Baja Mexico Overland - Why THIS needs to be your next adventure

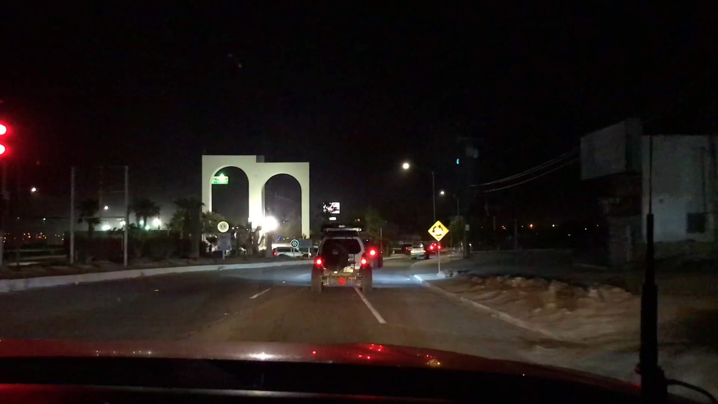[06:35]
Are reaching the arches now, which are the official entrance of San Felipe.